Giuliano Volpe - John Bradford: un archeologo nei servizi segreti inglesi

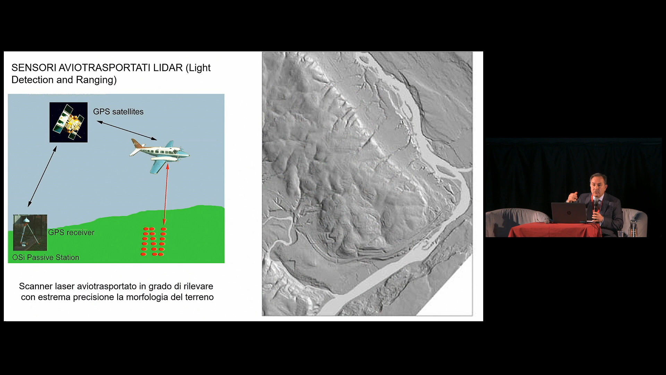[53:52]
più segrete e il LIDAR è uno strumento che consente di attraversare anche quei paesaggi invisibili come i boschi come i pascoli
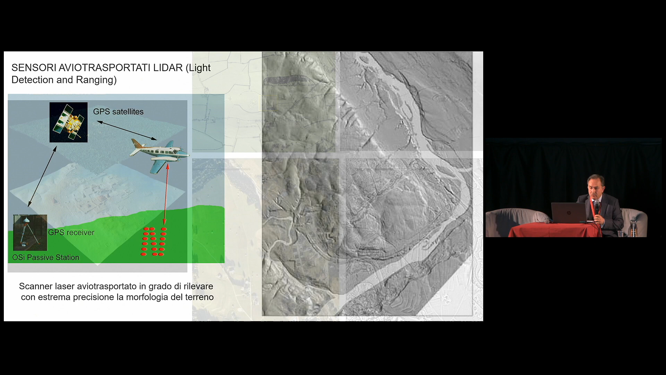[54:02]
e di poter leggere al di sotto della vegetazione che altrimenti non consentirebbe alcuna visibilità anche i paesaggi stratificati al di sotto appunto di
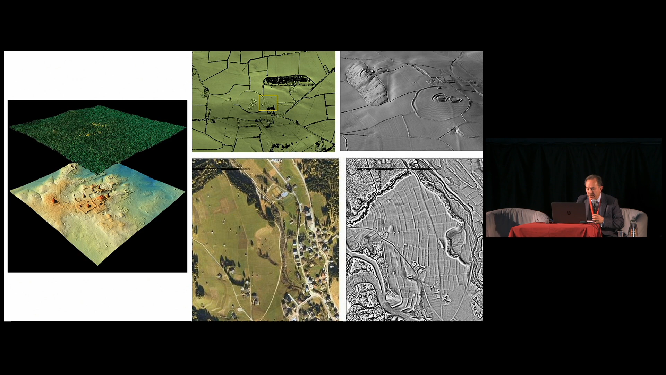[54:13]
questi paesaggi contemporanei insomma noi archeologi procediamo